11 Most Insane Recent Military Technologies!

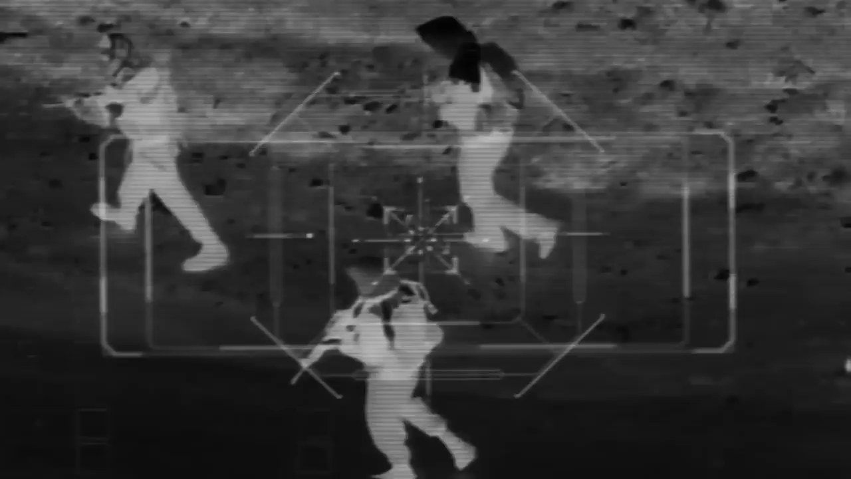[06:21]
L-3 Harris Technologies equipped the system with better thermal imaging capabilities and depth perception than past versions.